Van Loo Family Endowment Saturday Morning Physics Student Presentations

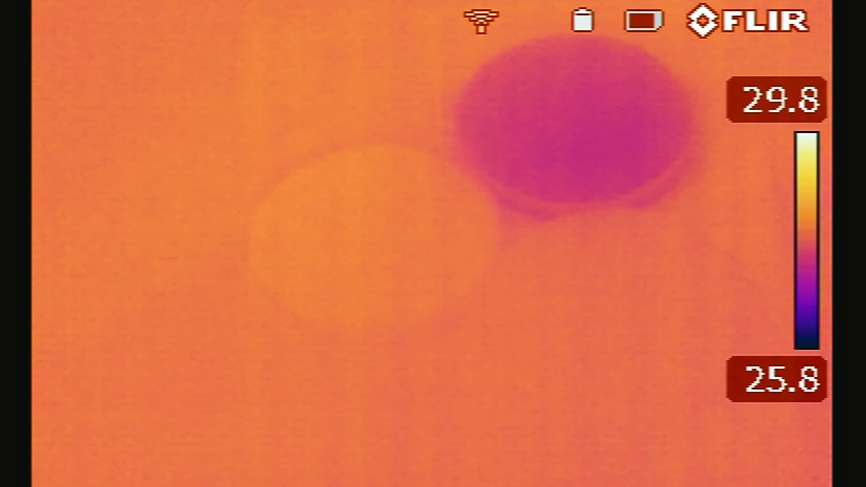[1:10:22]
There we go. And you can see that, uh, the sand is not reflecting very much light.
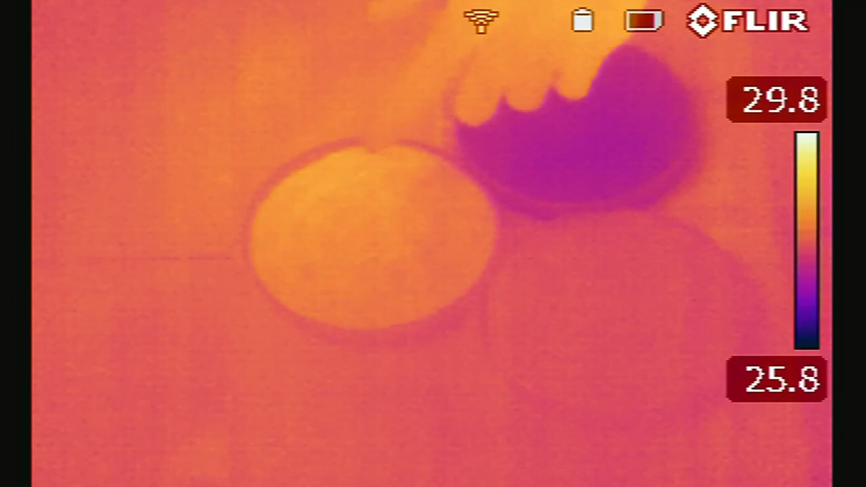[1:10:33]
And the dirt, because it's absorbing all of that light, is getting significantly hotter. So based off of the composition of these objects, they absorb or reflect different amounts of light. So because this is absorbing all the light, it's getting very warm.